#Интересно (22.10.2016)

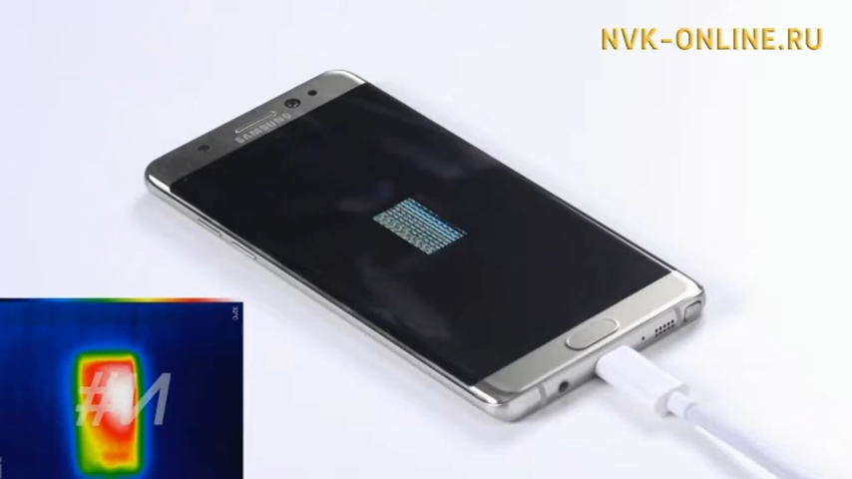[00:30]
Технику безопасности они соблюли. Даже обзор сделали в огнеупорном костюме.
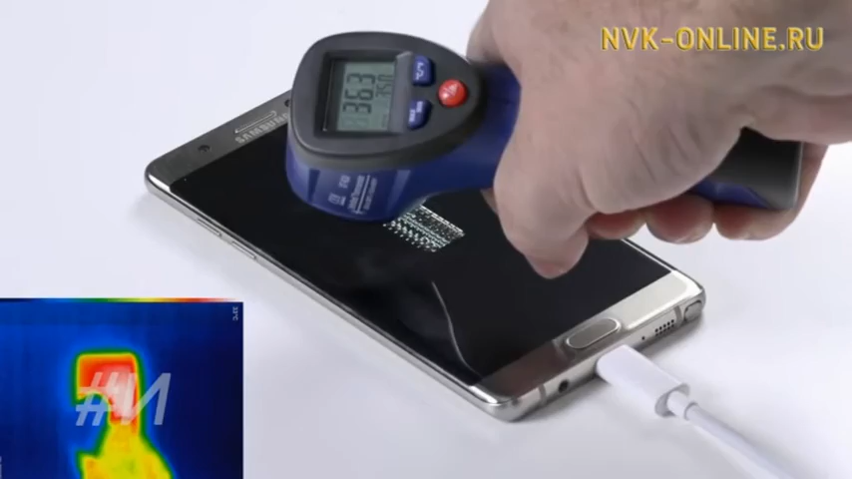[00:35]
Привет, с вами Уилсаком. Сегодня я в теплоотражающем костюме, который называется ТОК-200.
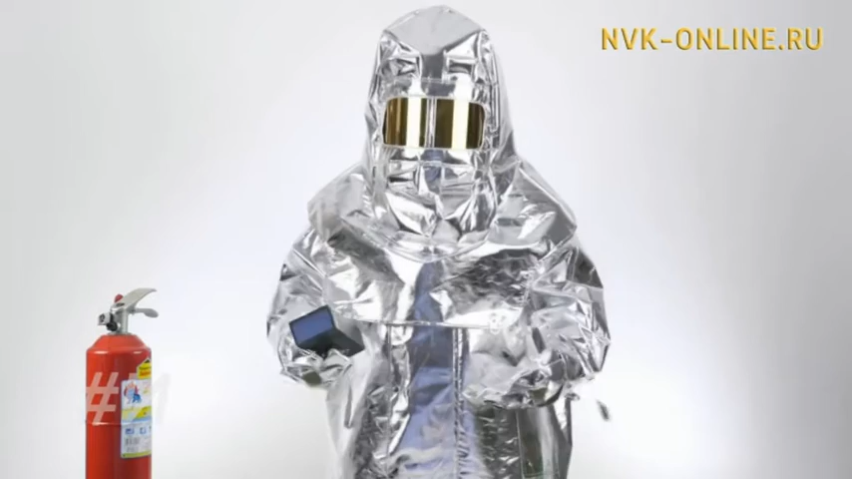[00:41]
В руках у меня Galaxy Note 7. Почему? Потому что шутки долой. Сегодня мы распакуем эту штуку и попробуем ее зарядить неоригинальным адаптером. И посмотрим, что из этого выйдет. Заряжали и неоригинальными зарядными устройствами, и слишком мощными.
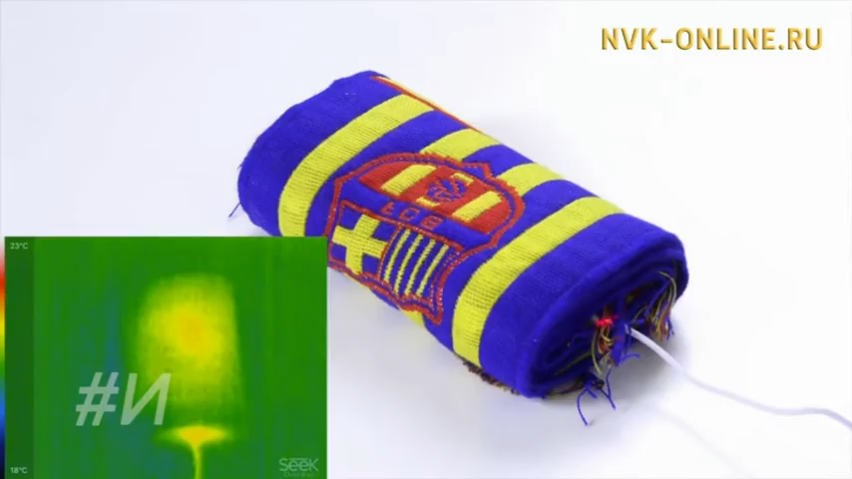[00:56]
Даже в шарф телефон завернули. В результате смартфон максимум нагревался.